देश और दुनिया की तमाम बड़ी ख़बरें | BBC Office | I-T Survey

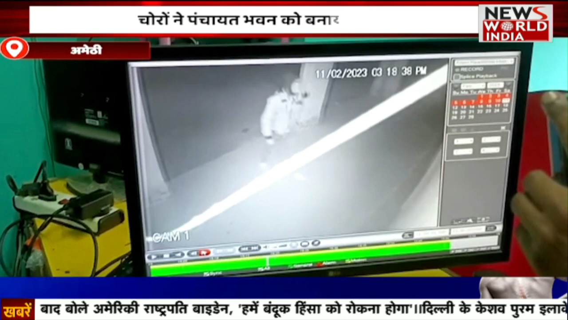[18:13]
वहां से फरार हो गए हैं चोरी की इस पूरी घटना CCTV कैमरे में कैद हो गई है पुलिस अब CCTV के आधार पर आरोपी के तलाश से जुटी हुई है